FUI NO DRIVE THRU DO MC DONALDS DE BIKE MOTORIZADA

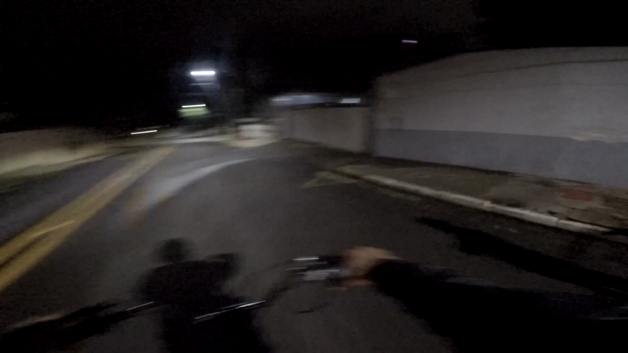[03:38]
Desculpa se a imagem estiver meio escura aí, galera. É que a GoPro não filma muito bem à noite, sabe?
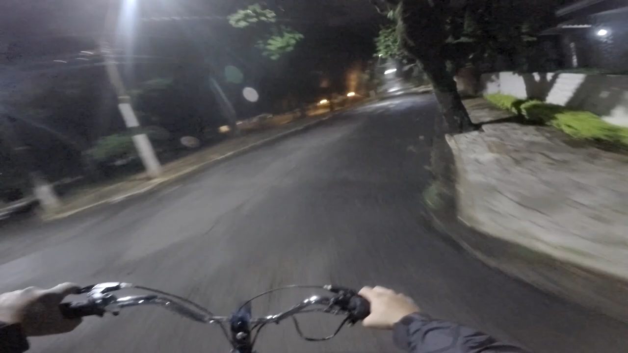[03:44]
Mas na rua que tiver mais iluminado assim já fica melhor. Só que eu tenho que desligar a motorizada ali, né? Senão a tiazinha não vai entender nada que eu pedi.
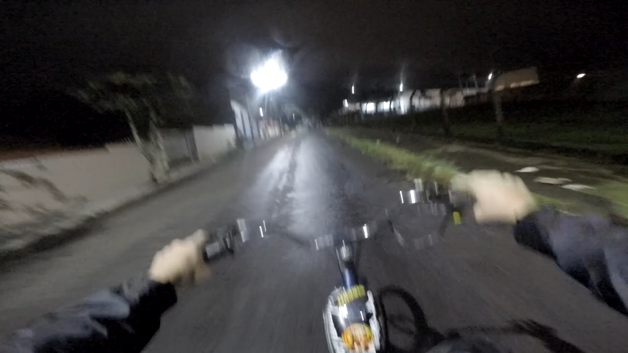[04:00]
Doido das entregas,
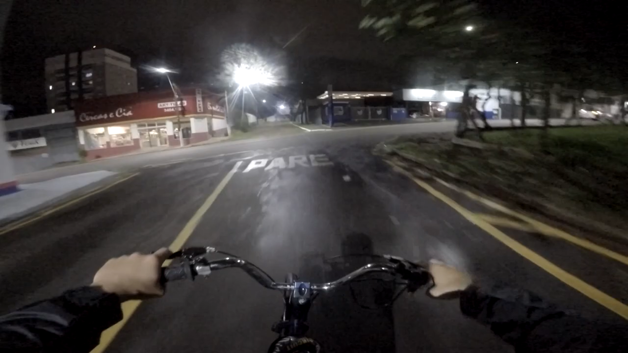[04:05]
galera. É o McDonald's. Motorizada, nunca vi no drive-thru. Aqui a gente vai ser os primeiros. Vamos entrar já no drive-thru. Eu vou querer uma casquinha mista. Vamos ver o que o Arthur vai querer.